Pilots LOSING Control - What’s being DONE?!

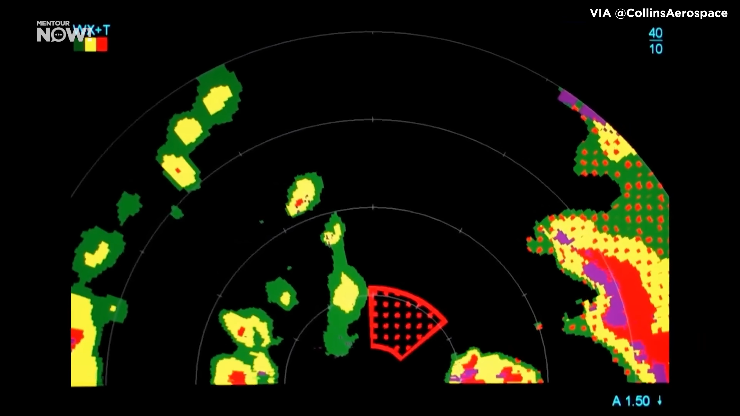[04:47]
This enables us to identify and avoid weather such as cumulonimbus or thunderstorm clouds and the turbulence that comes with them.
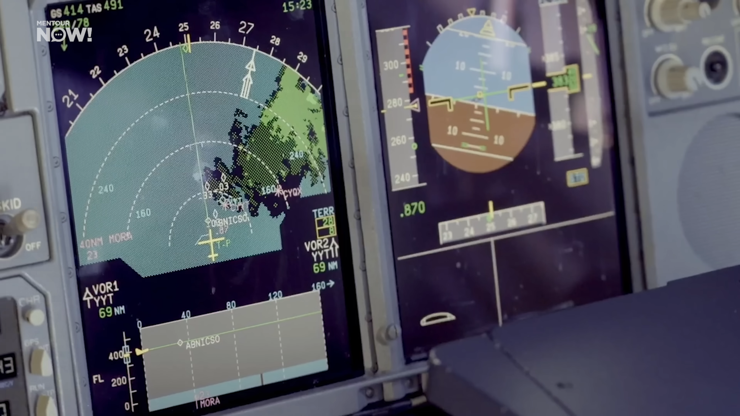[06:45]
But again, our weather radar can help us detect and avoid areas where microbursts may occur, and airports that are susceptible to such phenomena have their own advanced monitoring systems,